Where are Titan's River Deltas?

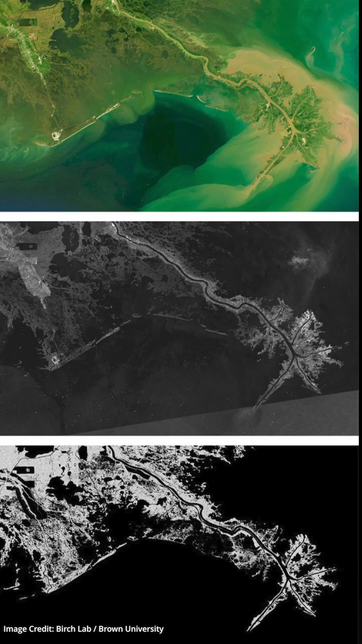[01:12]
What they found was that Cassini would clearly have found the large river deltas that almost every river on Earth has where it empties into the ocean.